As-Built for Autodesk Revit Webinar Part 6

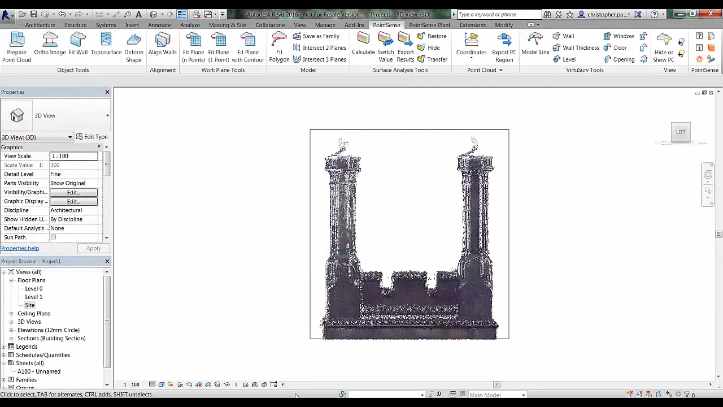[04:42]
We can compare the two images.
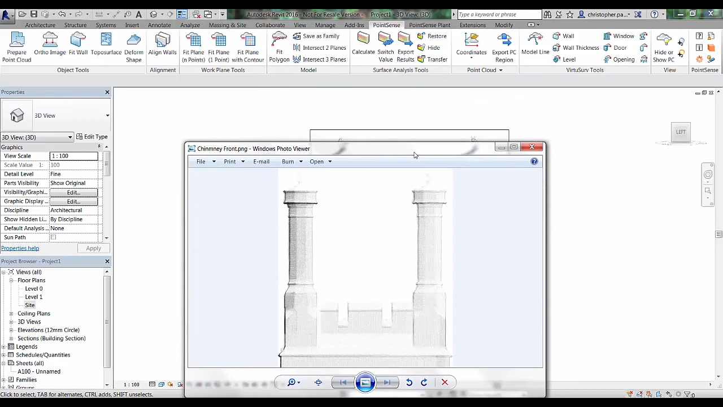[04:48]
So here's the .png file compared to what we have inside Revit.
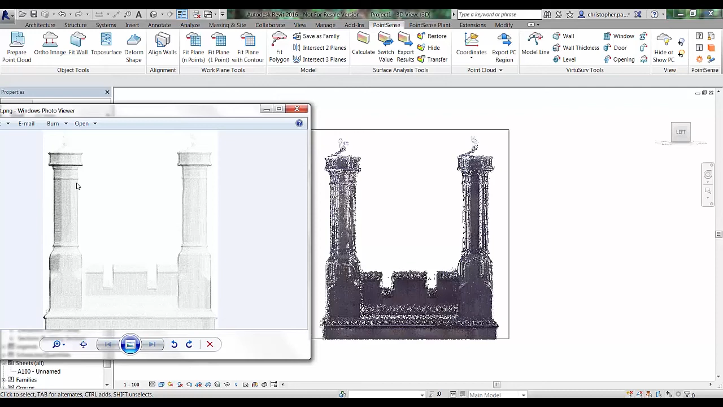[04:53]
You can see it makes it a little bit clearer as to where the edges are. For a certain chimney construction. So if I just orientate the 3D view round to the side.
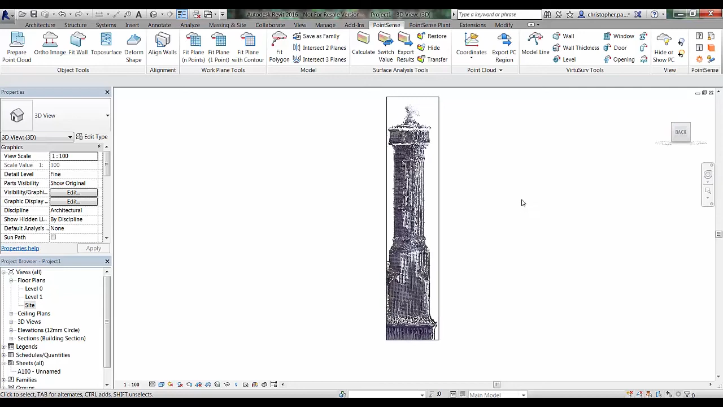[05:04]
Possibly it would be best to do the top first or a plan view.
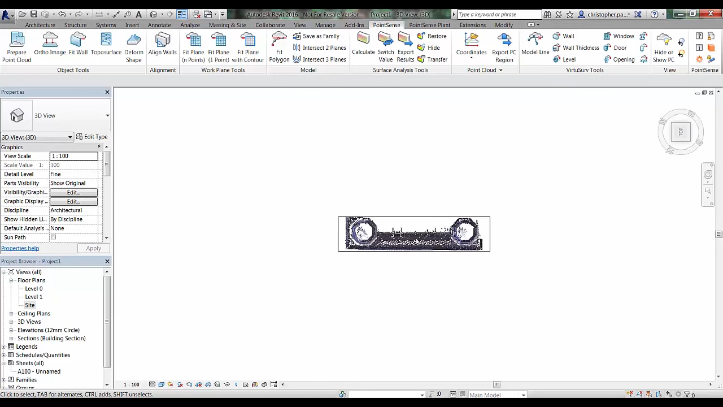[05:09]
We can just zoom in again on here. And we can go back to author image. And we'll run using the same settings we did before.
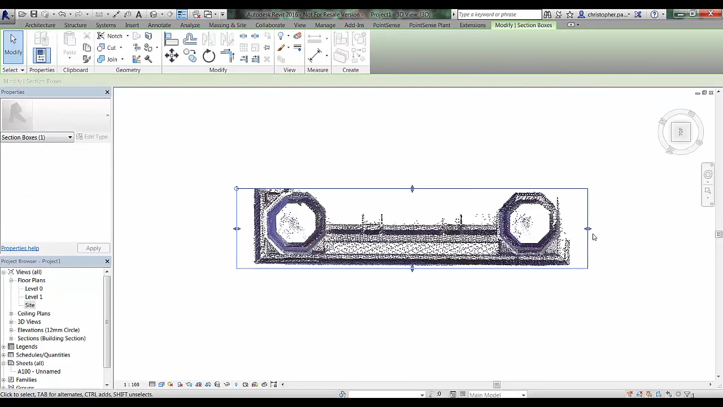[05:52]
So I'm just going to change the extent of the section box slightly. Just to highlight just that side area. And navigate around.
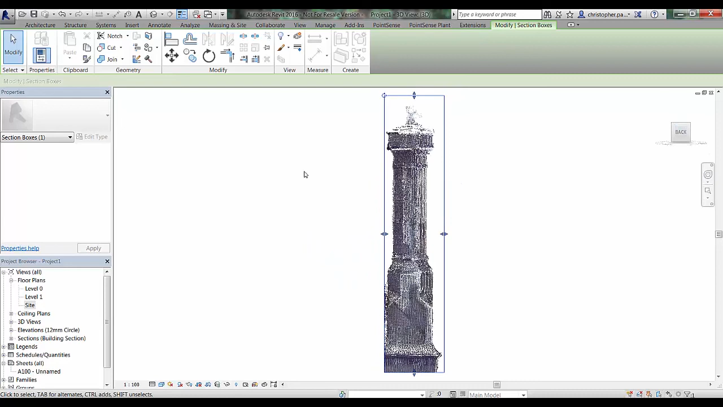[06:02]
And I'm then going to just run that orthographic tool one more time. Which should be relatively quick now.
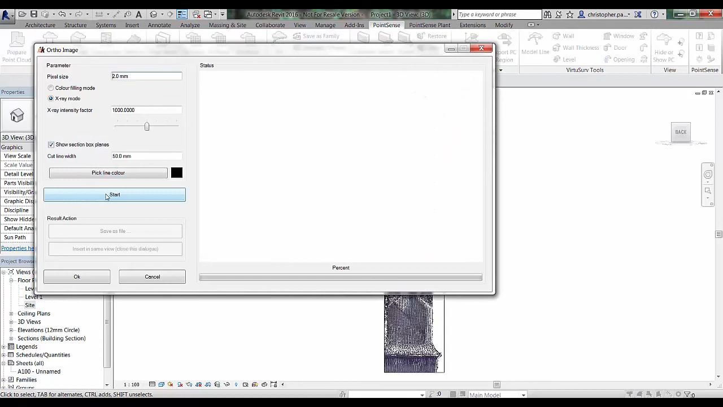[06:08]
And there we will generate a nice side orthographic image. Save this one out as chimney side. Click OK.
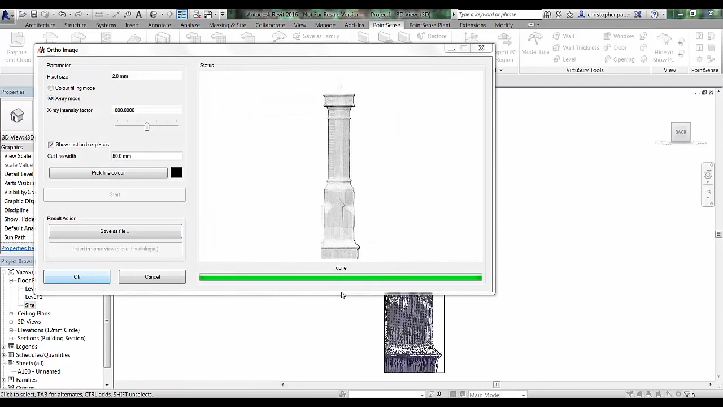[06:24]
And the next step will be to bring these into a family template and align them.
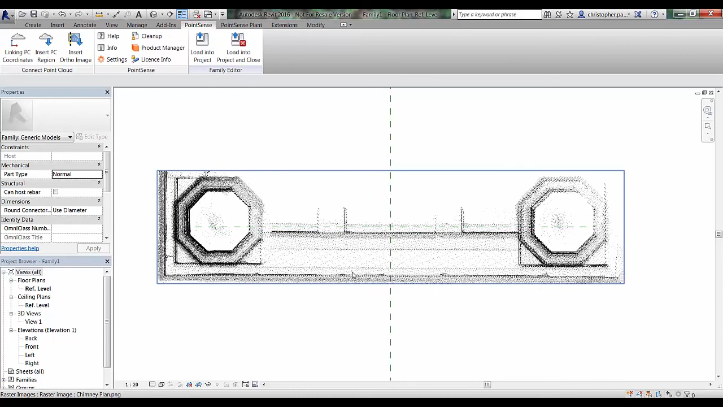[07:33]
And we can see how this fits on the centre of the reference planes. So when we're working with a small section box to create ortho images. Generally these will be aligned correctly when we bring them in.
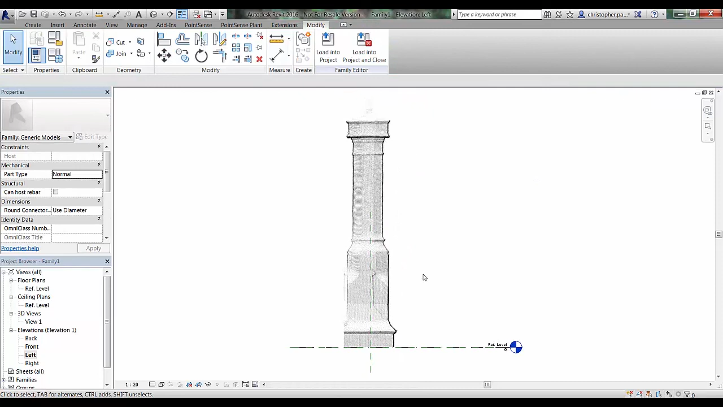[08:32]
And we can do the same with the front elevation. So just select that there now. And bring that up.
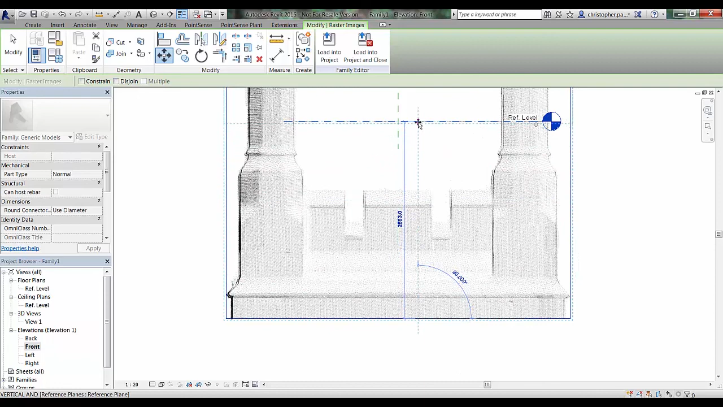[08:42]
Okay so once we've got these aligned in the Z reference. We can create some reference planes. To try and establish whether or not these line up. In the different elevation views. And also in the plan view. So I'm just going to find a nice area. That I can pick to align. These are these are. Autographic images with. So I'm just going to pick the extremity. Of the left and right hand side of this front view. Or the outside face of the chimney.
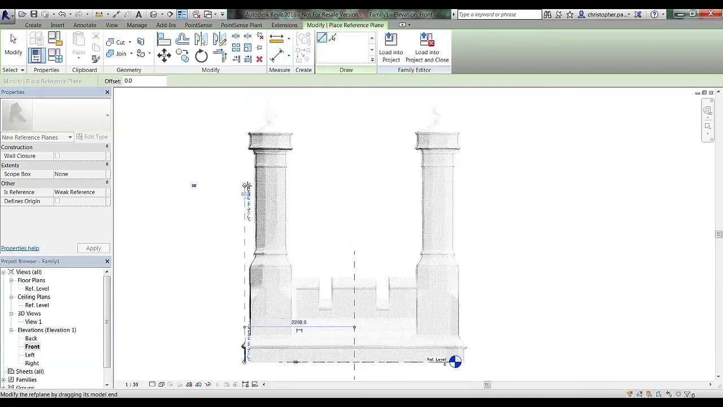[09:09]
Structure itself. And create a reference plane there. On either side.
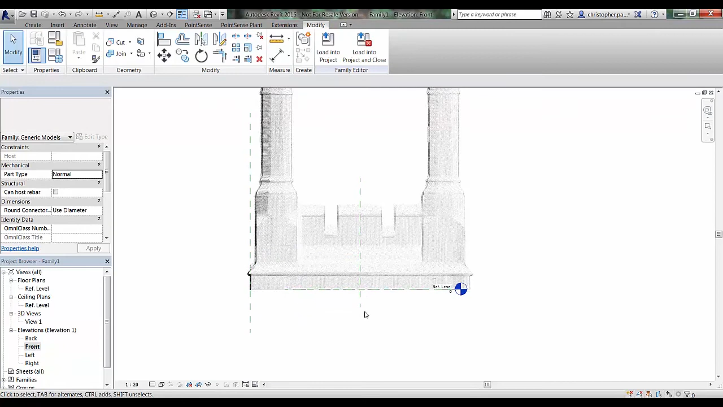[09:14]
Which will carry through into the plan view. And I can make sure that I've got that aligned correctly.
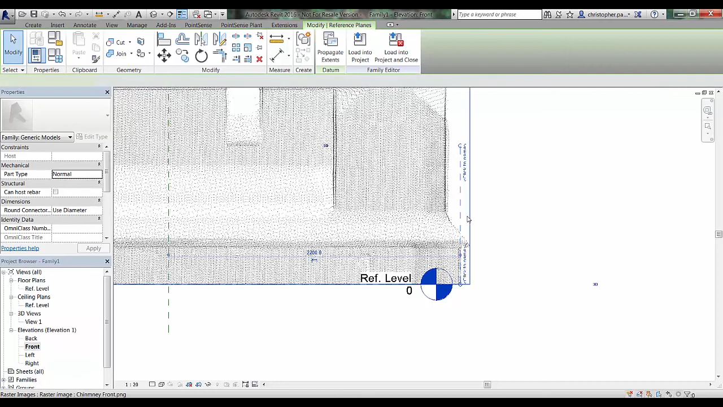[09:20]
So just two reference planes here. We also obviously have the center. Reference plane. Which is already established by the. Family template itself.